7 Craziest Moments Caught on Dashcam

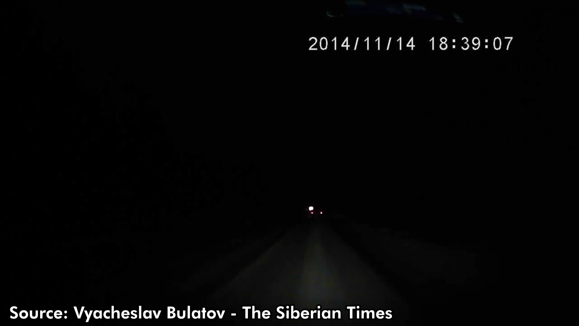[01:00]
nearly deserted road in the russian earls its dash cam filming the tree and snow lined lane ahead no one on that quiet roadway is prepared for what's about to happen